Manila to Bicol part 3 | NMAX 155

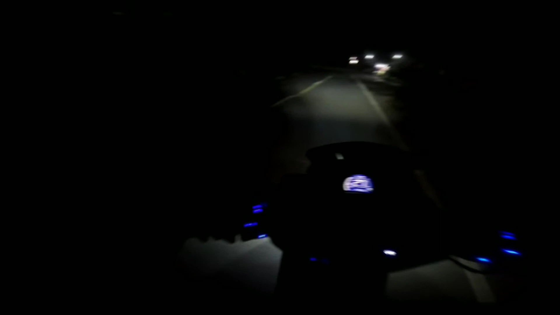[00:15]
Yun mga Pardz, good day sa inyo at ito nga ang ating part 3 ng ating
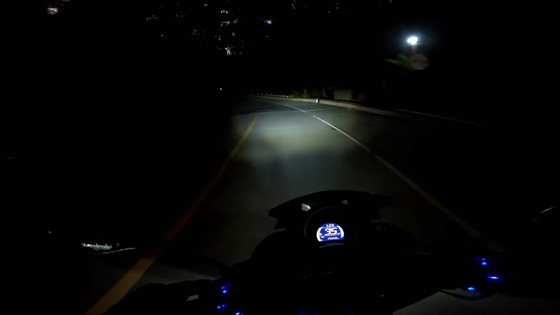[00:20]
travel from Manila to Bicol. So voiceover muna tayo mga Pardz sa kadahilanan na hindi ko yata nasalpak yung mic adapter dito kasi nagpalit ako ng battery pagdating dito sa old zigzag road. So ayun mga Pardz, as you can see mga Pardz, binabaybay ko na yung sabihin natin pataas na daan ng old zigzag road. At masasabi ko naman nga talaga na ito ay LLR ng Old Zigzag Road, Lubak-Lubak Road ng Atimonan Old Zigzag Road, no.
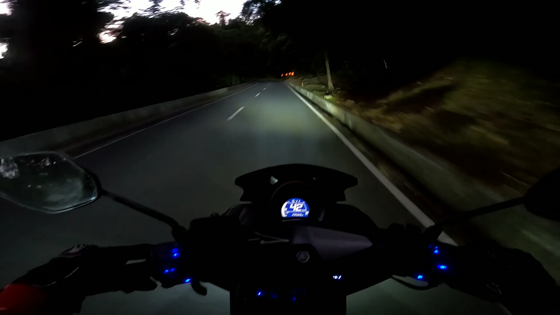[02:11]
Kung mapapansin nyo, di ako masyado nagsasalita kasi medyo may kadiliman nga yung daan doon sa bandang mga bypass road na dinaanan natin mga Pardz. Kaya nagko-concentrate ako sa pagmamaneho, pero kahit na minsan nagko-concentrate ako sa pagmamaneho, nalulubak pa rin talaga mga Pardz kasi nga di tayo familiar sa daanan. So ayun mga Pardz, no, so ito isang